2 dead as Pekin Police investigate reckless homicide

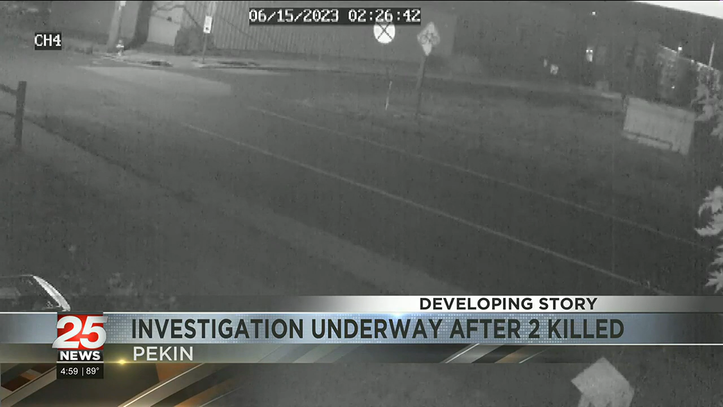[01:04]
He, as you can see, the moped going down Caroline Street was then followed by two vehicles, then a flash frame from the right side of the vehicle, which we assume is the crash unfolding right on the scene. As you can see there, when we arrived here this afternoon, we saw three friends of the man who was hit.